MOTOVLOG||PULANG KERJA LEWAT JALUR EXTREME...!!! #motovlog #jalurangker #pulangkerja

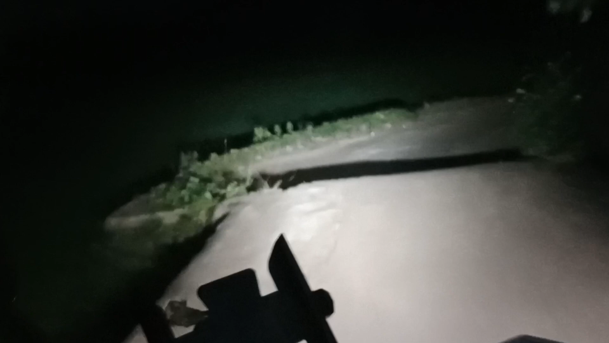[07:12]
Mulai ketemu sawah lagi. Pabrik tahu nih sebelah kanan. Sepi. Jalan masih mending sekarang ya. Dulu rumah ini baru nih dicor kayak gini. Baru 3 bulanan. Tadinya enggak bisa dilewatin, hancur guys. Ada di video sebelumnya yang gua